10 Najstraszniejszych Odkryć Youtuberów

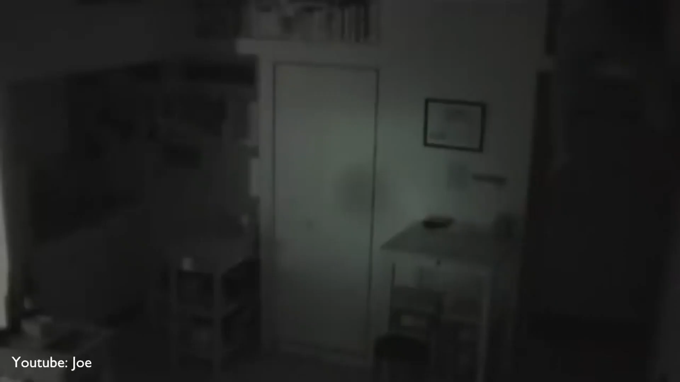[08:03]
Zobaczył, że obca kobieta zeszła ze strychu i szuka czegoś do jedzenia i picia. Według mężczyzny ta kobieta mieszka tam od wielu tygodni. Kiedy właściciel wstaje w nocy, żeby się napić, jak można zobaczyć w filmie, prawie napotyka nieproszonego gościa. Niewiele więcej wiadomo o tej historii, dlatego nie wiemy, czy jest ona prawdziwa. Ale jeśli tak, to jest naprawdę bardzo przerażająca.